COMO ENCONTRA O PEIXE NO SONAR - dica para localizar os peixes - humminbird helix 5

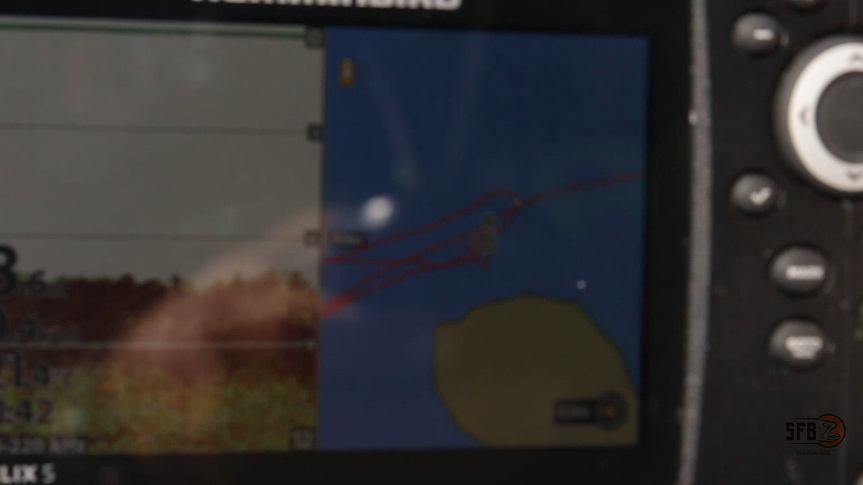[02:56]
é muito importante você ter um bom sonar que consiga identificar o fundo dessa forma e também posições de GPS.